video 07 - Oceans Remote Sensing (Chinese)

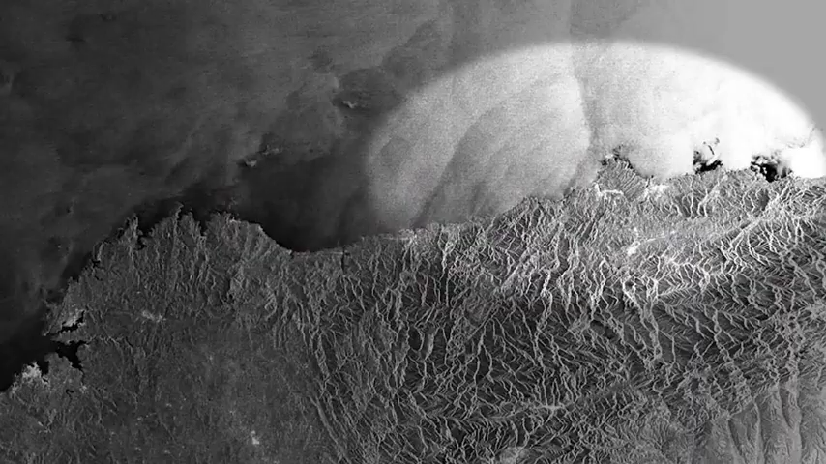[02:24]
或探测海面目标如船只或石油泄漏